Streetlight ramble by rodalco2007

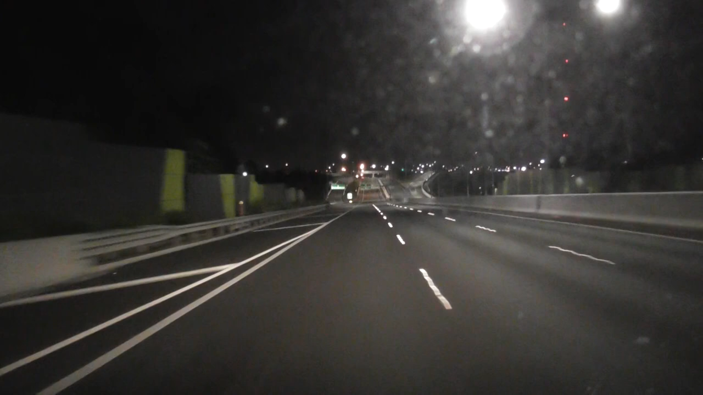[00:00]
exit Lee Cornwall here, and we're going from Lee Cornwall. Well, for you during the day, and there was a lot of high pressure sodium bulbs still in service, so I might as well document it for the sake of documentation. On the motorway, a couple of orange bulbs here, but we're going on to the other one, and then here, oh, that looks almost like the socks. So amazing. Let's see how we go here, and I'll turn right here into Lincoln Road, and we'll see what happens.
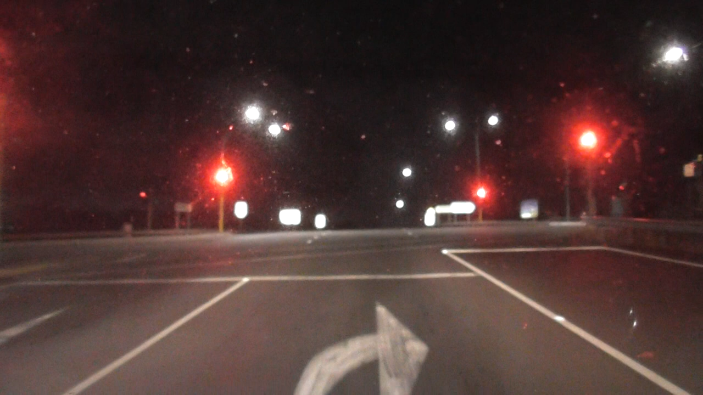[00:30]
See how quick these lights are going to work for me tonight. Back here, fantastic night. There's no wind. The weather is just perfect. Skip that phase if you're lucky. Yeah, it does. Oh, they put some intelligence in these lights. Used to go all the way, follow the sequences, but yeah. So I think this is a newish intersection. Well, not newish, but they rehashed a lot of stuff here.
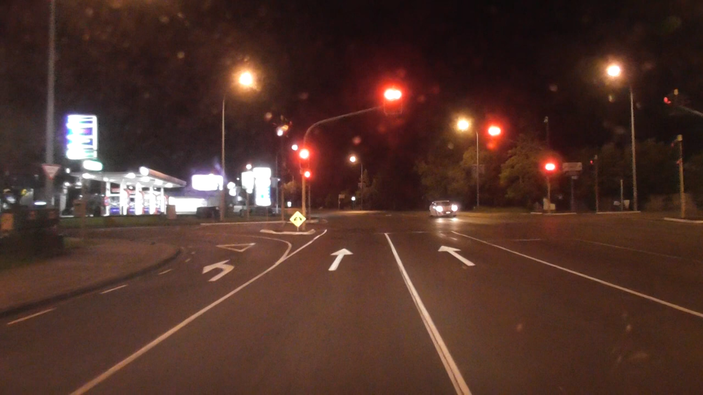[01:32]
I wish you get a USB port on your eye and you just could document what your actual eye records. Because a human eye is fantastic. It is such good capacity. The resolution is like 8K or 16K or whatever you want. Oh, the lights come out pretty good here. So this road is also going to be converted. At the moment I think it's still a situation less when a bulb fails, they replace it with an LED cluster.
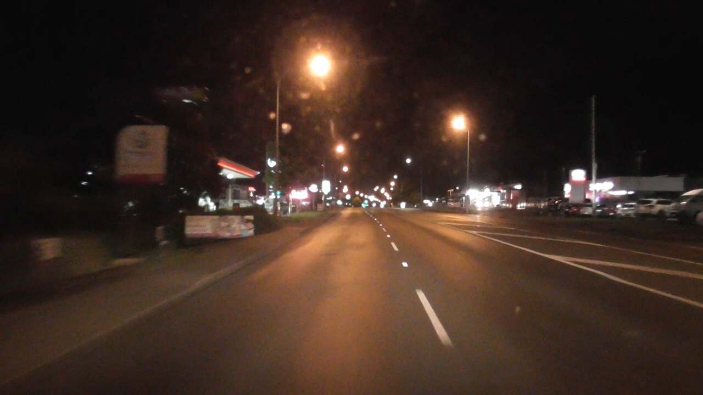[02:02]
But then the LED cluster fails and they put another LED cluster. I say, well, put a bear. Put the roadsters back up, golf light 600 or so, you know. And Lincoln Road still looks very good. It's yeah, nice. At least we've got the sodium crystals still doing the job here, which is very pleasing. So this is heading into Henderson.
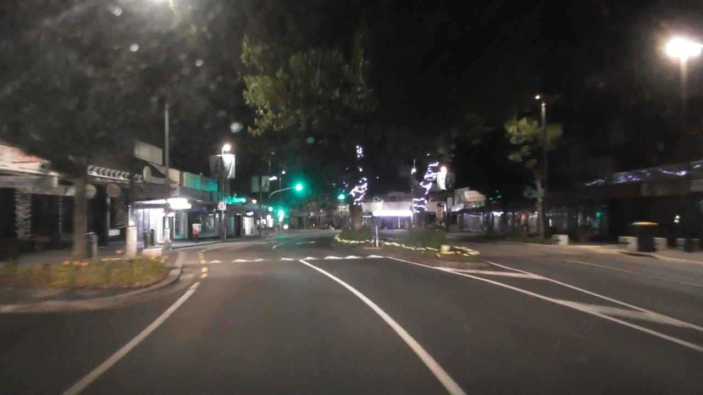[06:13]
And this is a little LED, it's already screwed up here, but these stupid speed humps here, that's almost the way they do it in councils. Wellside Ave, Ratanui Street crossing. Town is pretty tidy. Got more obstacle courses here.
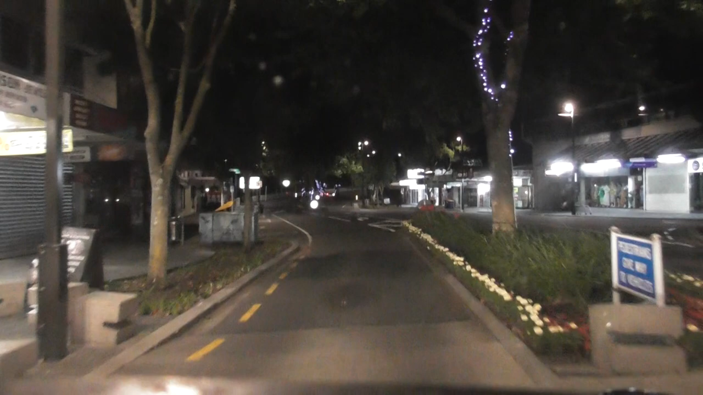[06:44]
A metal halide in there too, and it's not too bad. Council's obsessed with these fucking speed humps.
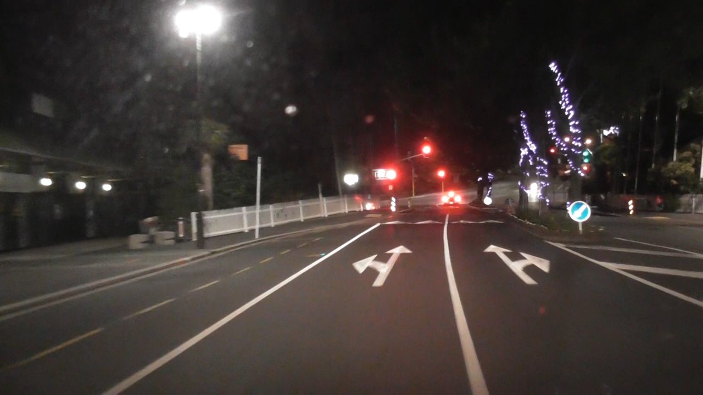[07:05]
In my opinion, they should be all abandoned, these things. I'm pissing people off with all this nonsense.
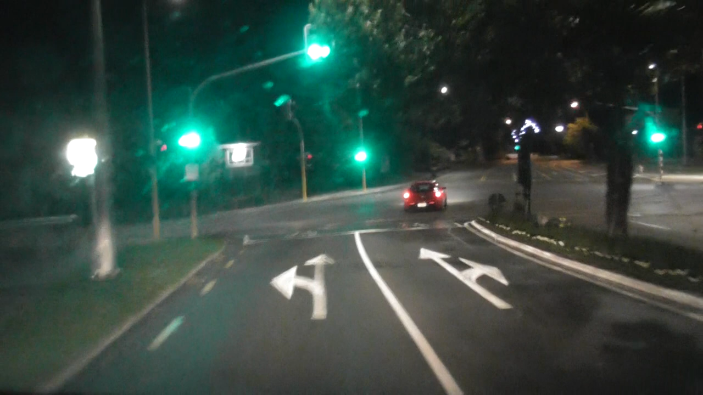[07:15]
Up the hill here, we're heading towards a Glen Dean. This is already partially more LED lights in here. Nearly home, and then it's time for a nice warm and cola.
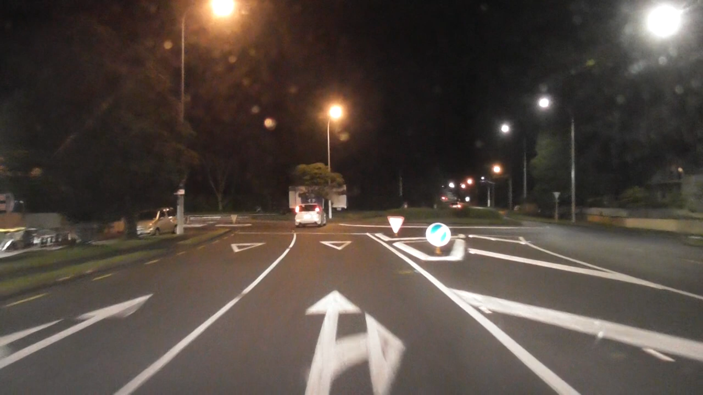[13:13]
Over about. That's I think the last high pressure sodium. All LED miserably.